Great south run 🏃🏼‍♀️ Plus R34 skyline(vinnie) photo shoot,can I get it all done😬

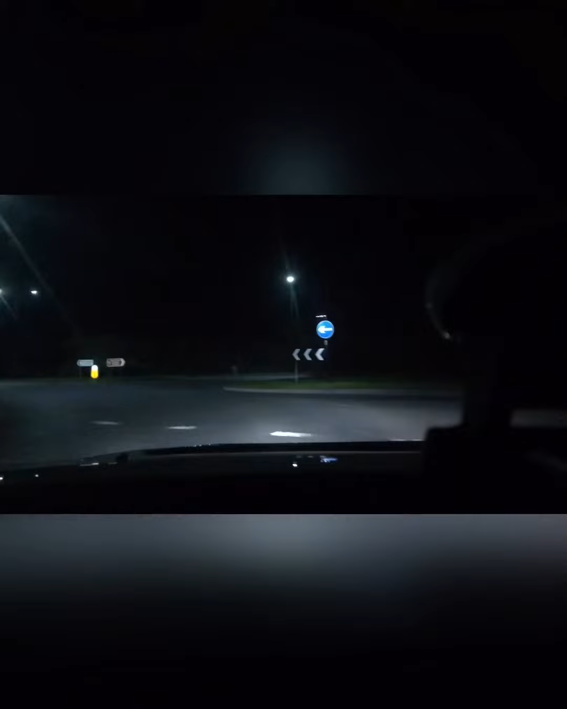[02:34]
Okay guys, thank you for watching this little mini video. Ooh, cheeky old bill. Yeah, I'm off to bed for a long day.